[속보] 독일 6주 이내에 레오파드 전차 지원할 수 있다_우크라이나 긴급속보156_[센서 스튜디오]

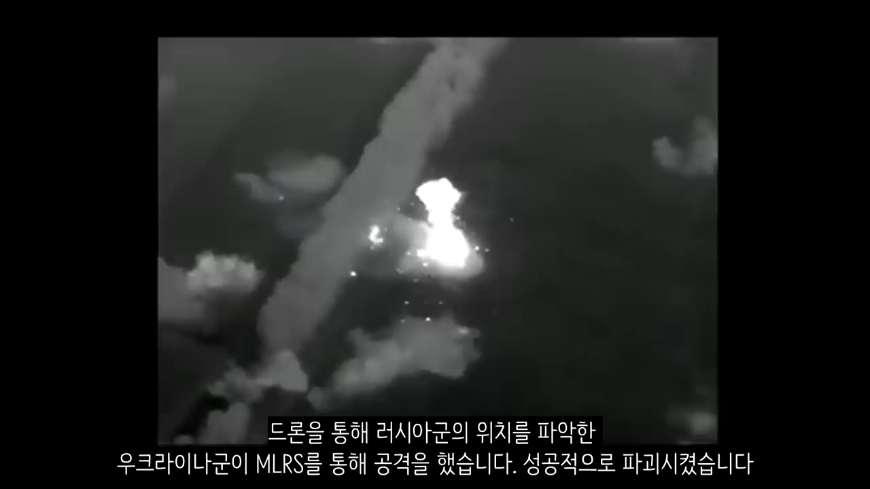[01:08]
드론을 통해 러시아군의 위치를 파악한 우크라이나군이 에메랄리스를 통해 공격을 했습니다. 성공적으로 파괴시켰습니다.